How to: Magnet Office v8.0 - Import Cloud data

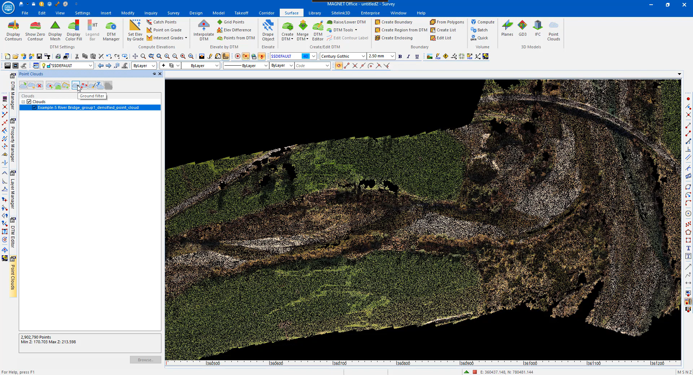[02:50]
OK? So, therefore, also you can have the PointCloud can be geo-referenced as well. So, that basically gives you a whole lot of different functions one can do. When Ground Filter analyzes the ground, it tells you what the information that's displayed in there, what the difference is in the elevations,
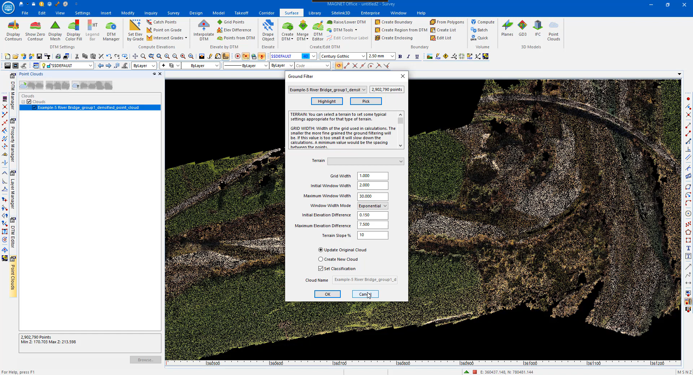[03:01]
etc., as displayed on that drop-down list. OK? So, that's basically how one can import a cloud file.
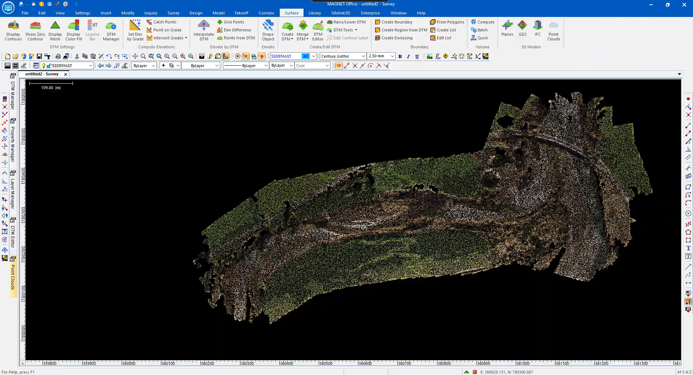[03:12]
So, if I zoom in and out, it basically does display pretty clearly the data on screen
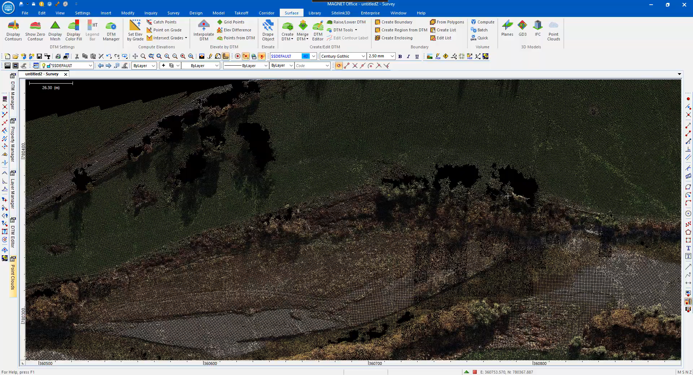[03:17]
there.
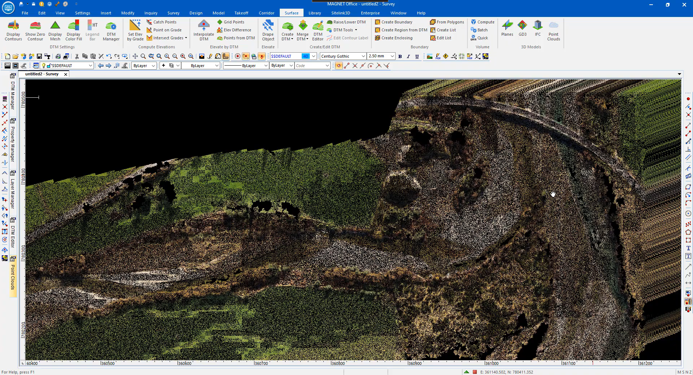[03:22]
And it shows a bridge over here. OK? So, that's basically it. And remember, that's under Surface, Point Clouds, which you can then make Modeless, and then have it on the side here, which I have done. After you've imported the file, then click that example of that, well,
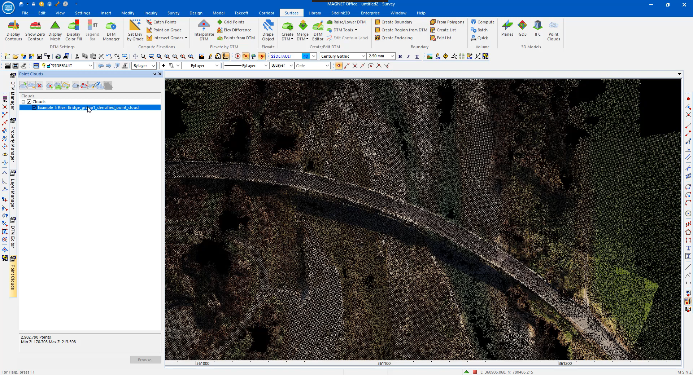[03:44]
the cloud name there, and it opens up additional menu options or icons there for you to use. OK? With the job displayed, you can now select 3D view up the menu bar at the top.
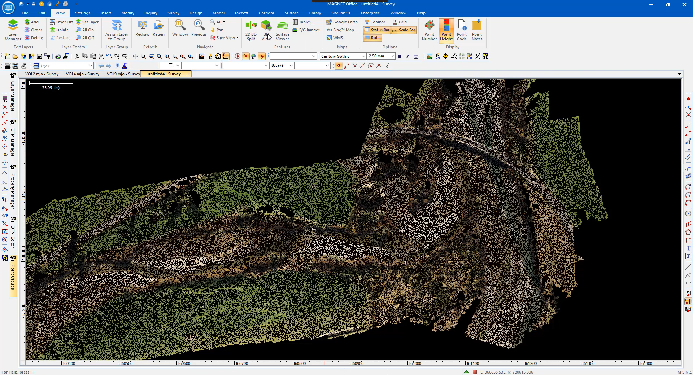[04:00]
And it will then come up with the 3D view of the actual area there, Point Cloud.
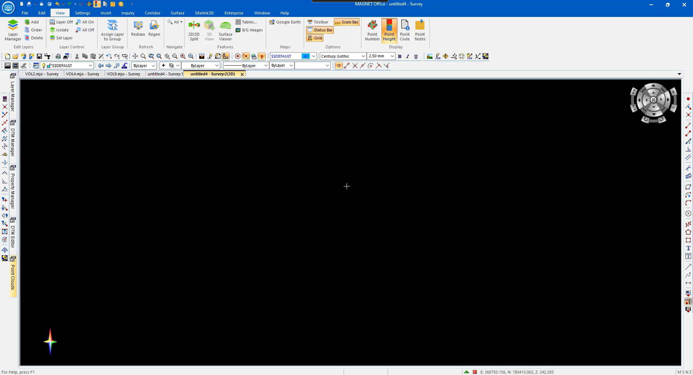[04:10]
And it displays as such.
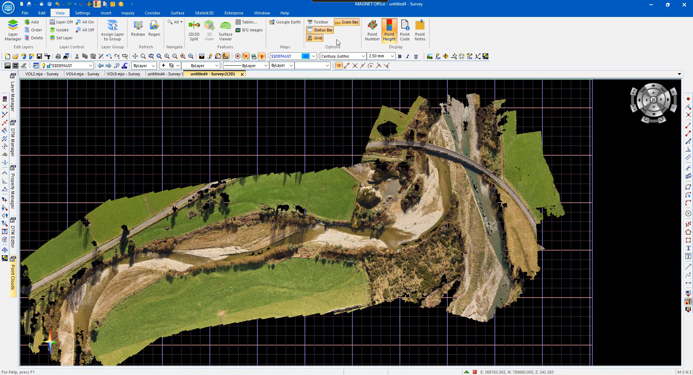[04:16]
And what you can do is just turn off the bridge, and you can tilt it, for example, by zooming in that area there, tilt the 3D view, and zoom in, and the clarity of it is pretty damn good, actually. So, that's, yeah. So, that basically completes the Point Cloud function, where you can basically display it on screen,
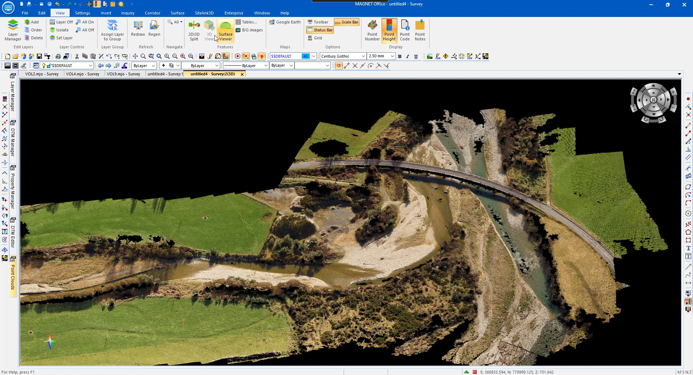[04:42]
and then select 3D view for a view of what the features look like.